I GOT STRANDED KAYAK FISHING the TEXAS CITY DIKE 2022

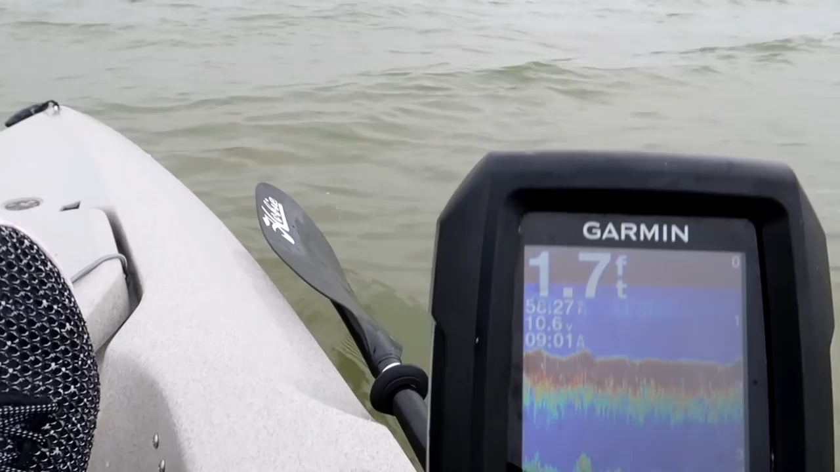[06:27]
On screen: depth 1.7 ft
1.7. So I'm not sure where the drop off's at. That's what we're gonna look for.
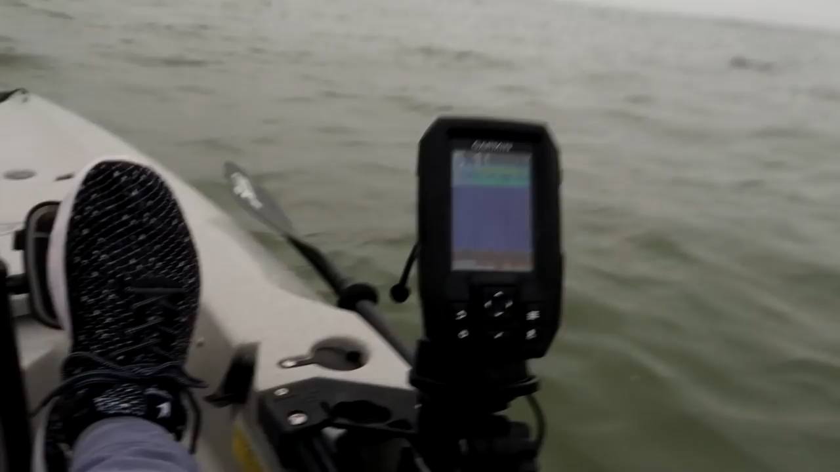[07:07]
So we got 5 foot of water.
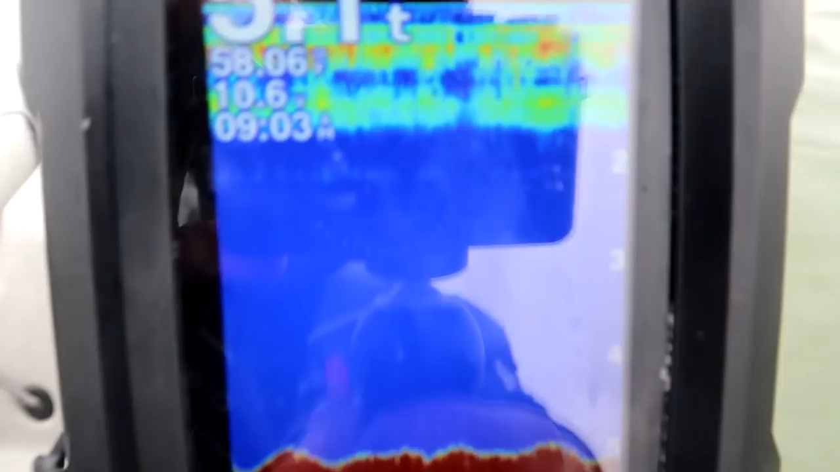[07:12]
If everyone wanna know what the bottom of the mosquito island looks like, that's what it looks like. But not really marking.